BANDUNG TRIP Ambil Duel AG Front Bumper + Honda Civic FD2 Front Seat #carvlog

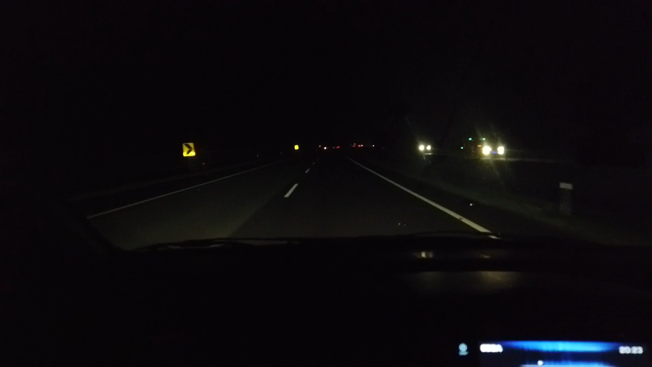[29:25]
Oke, sekarang di Cipali masih Evan Harjanto yang nyetir.
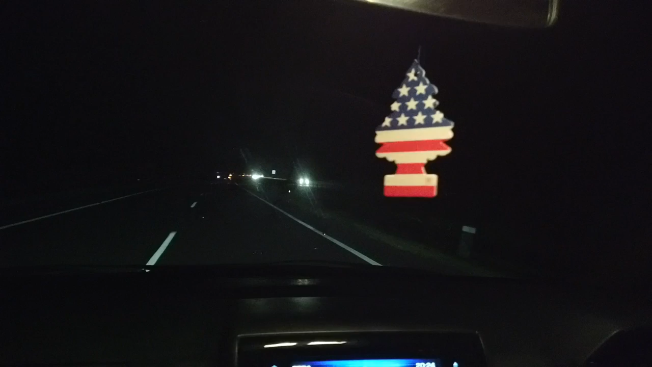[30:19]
Sekarang di kilometer mana? 122. Evan kebelet kencing, nanti di 133 mau kencing. 130. 133 ada.
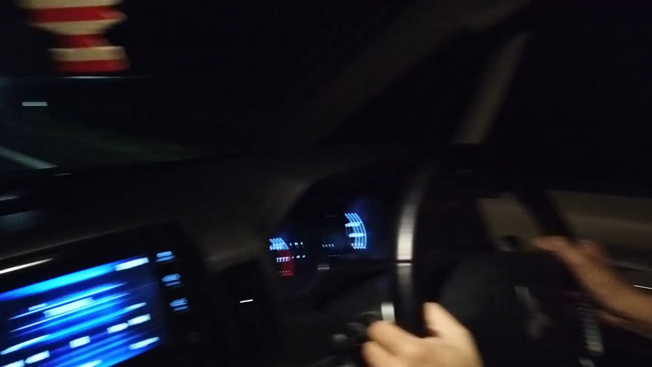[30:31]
Oke. Ya, stay tune terus, tunggu sampai gua kencing ya. Oke. Kalian nggak mau lihat Evan kencing kan? Gua juga nggak mau lihat sih, cuman gua nggak ngerti maksudnya apa. Oke, ikutin terus ya. Oke.
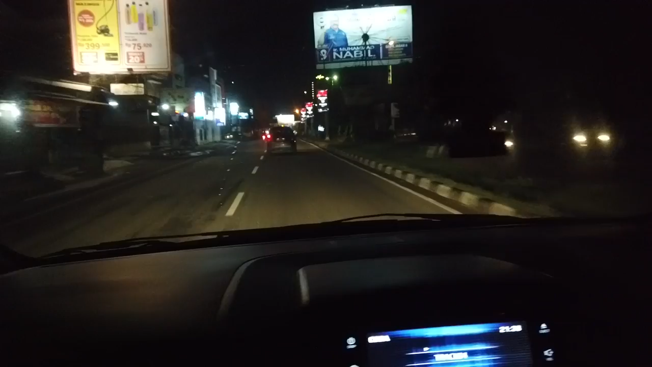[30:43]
Oke oke, udah sampai di Cirebon. Si Evan ngantuk parah.
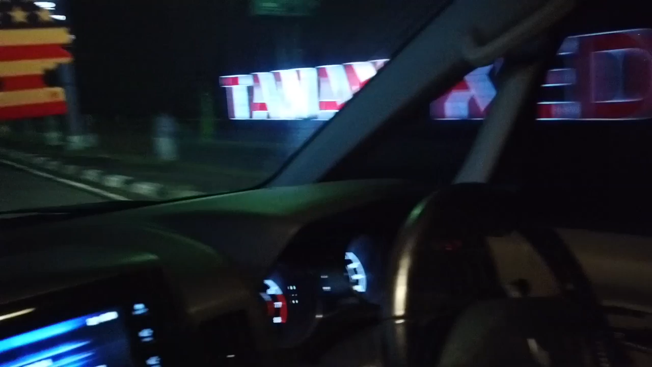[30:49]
Gua sih tadi sebenarnya sempat tidur, untungnya HP Evan habis baterai dan kamera ini tadi gua taruh di tas gua, dia enggak tahu.